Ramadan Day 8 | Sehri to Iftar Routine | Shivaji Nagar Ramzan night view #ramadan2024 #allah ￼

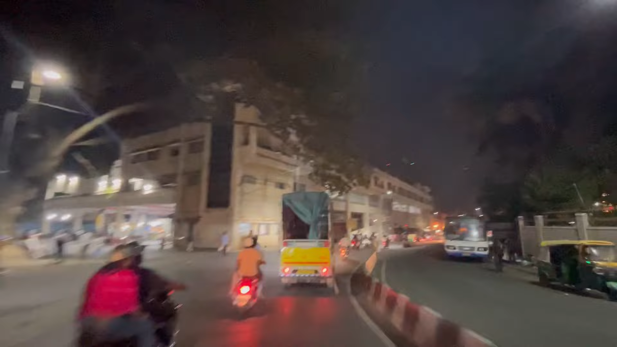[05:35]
फ्रेंड्स तो हम लोग पहुत चुके हैं शिवाजी नगर और आप लोग देख सकते हो यहां पर बस स्टॉप है बस स्टॉप से डायरेक्ट